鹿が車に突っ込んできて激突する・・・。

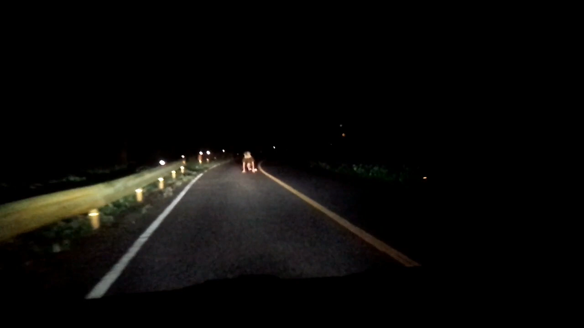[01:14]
何かほら何かほらえぇ何が何あれ何これ何これ鹿あ鹿だあらうわああああああああれあら倒れた何物出てみて出てみてあえぇなんか鹿っぽかったよねちょちょちょ出てねね